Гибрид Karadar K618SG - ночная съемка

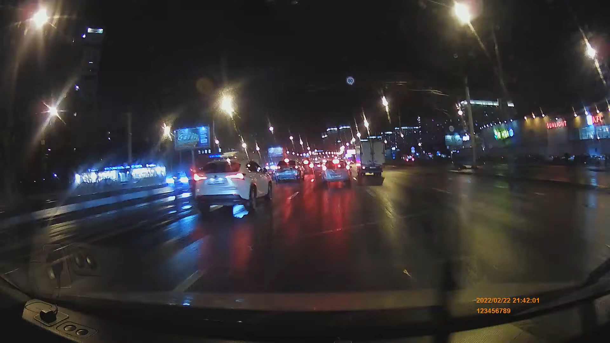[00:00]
Ограничение скорости 80. А массаж тебе не сделать? Ноги не затекли еще у меня на шее сидит. Впереди 300 метров. Стационарный радар. Ограничение скорости 80.